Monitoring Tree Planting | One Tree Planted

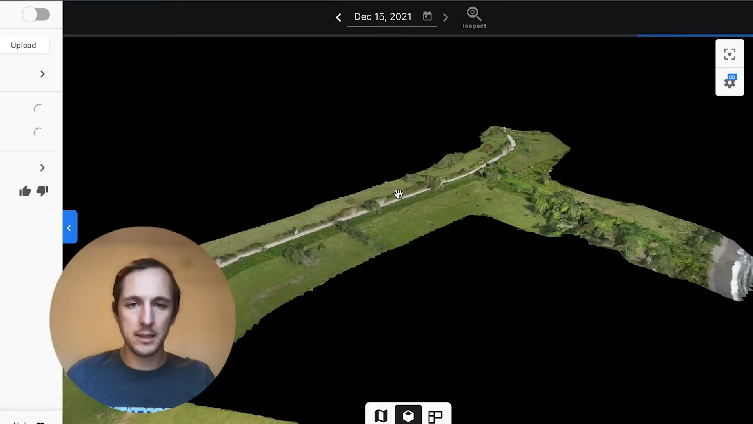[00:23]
Not only that, but we can model the site in 3D, which helps us really understand the growth of the trees.